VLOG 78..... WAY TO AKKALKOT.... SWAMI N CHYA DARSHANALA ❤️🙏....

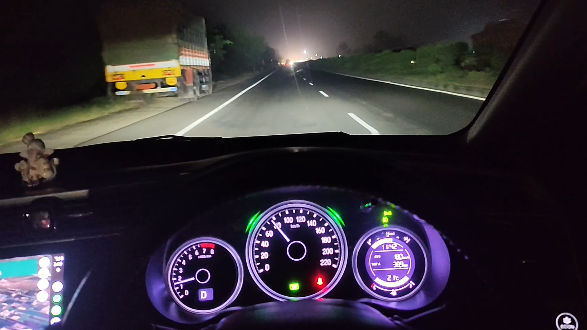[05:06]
तर चला 74 किलोमीटर तर स्ट्रेटच जायचं आहे आणि पुढचे बाकीचे उरलेले किलोमीटर पण आपल्याला स्ट्रेटच जायचं आहे, त्याच्यामुळं रपा रप निघून जाऊ इथून. तर आता आम्ही गोली के रफ्तार असे चाललोय,
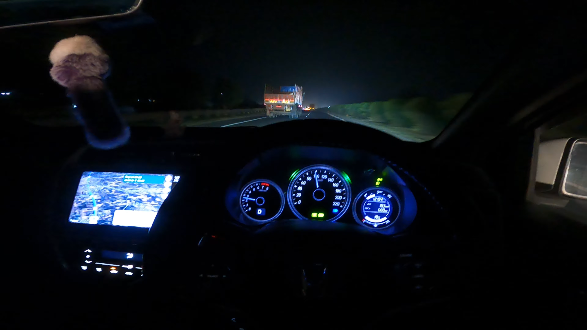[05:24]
क्रूज टाकलाय 100 आणि आपलं डिस्टन्स अजून बाकी 147 किलोमीटर.
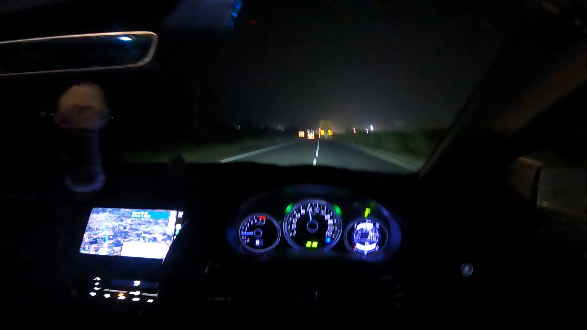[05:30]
करूया लवकरात लवकर कवर, म्हणजे कसा सीएनजी भरासाठी थांबलो की थोडासा रिलॅक्स. आणि एकदम जबरदस्त असा हायवे, भारी वाटते.
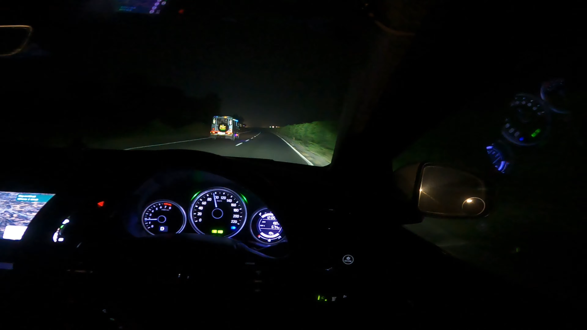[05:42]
काय स्वप्न मागच्या पेक्षा थोडा कच्चा, हा क्वालिटी पण हाय क्वालिटी आहे, मेंटेन ठेवलाय थोडा, पण मधीतच थोडे थोडे खड्डे येतात